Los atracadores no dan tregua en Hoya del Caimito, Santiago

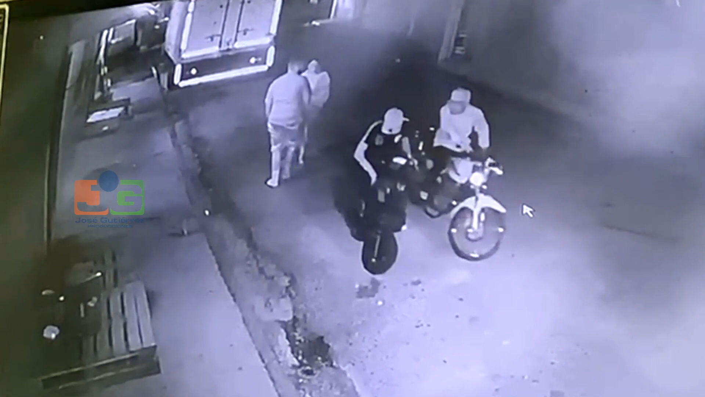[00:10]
No se le ve la cara, menos que no se hace.